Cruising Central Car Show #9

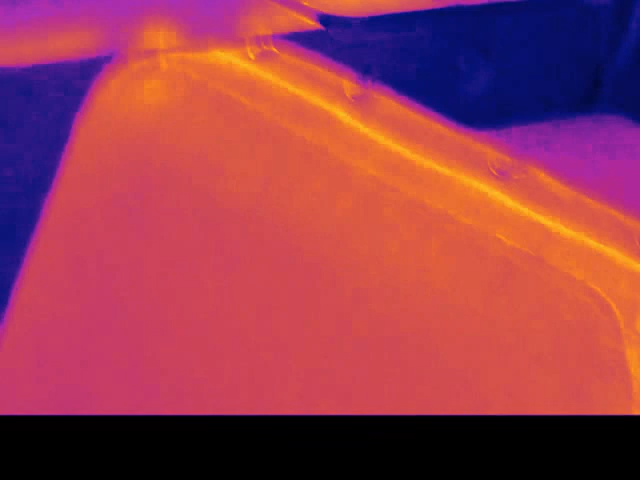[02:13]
Is that the interior looks like? Yeah. But you gotta remember, it's still a military vehicle,
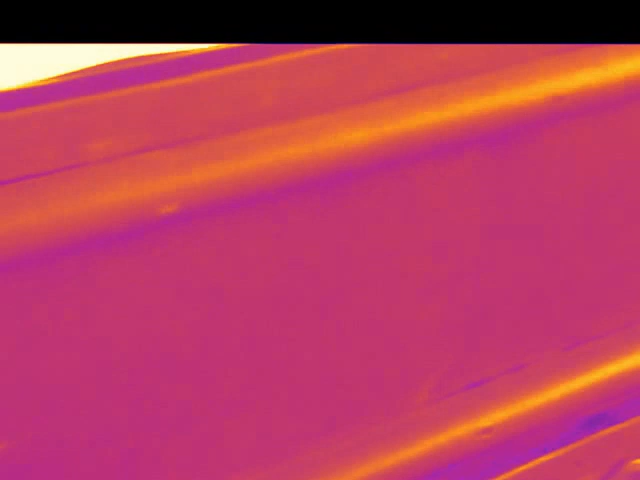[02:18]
so it's not gonna have a whole lot of pretty stuff on the inside.
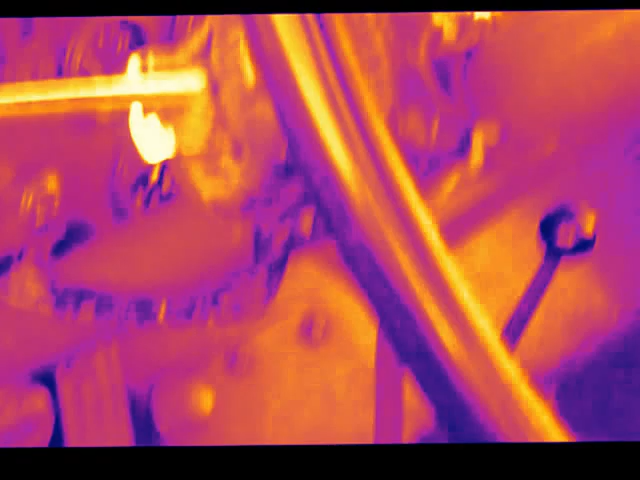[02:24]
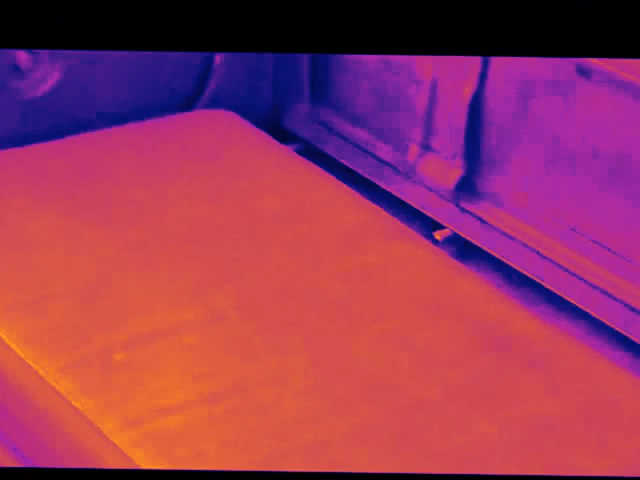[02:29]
We got an old Woody next door.
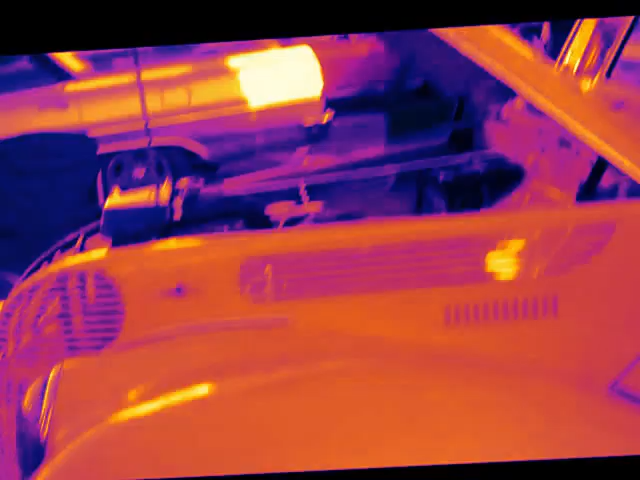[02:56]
15th. That's your six. Or V8 in here.
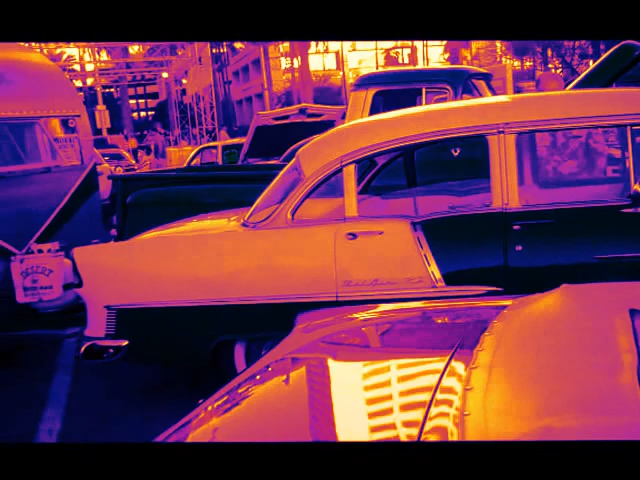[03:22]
And I did have a better picture of this trailer, but this guy here, right there, pulled in my way.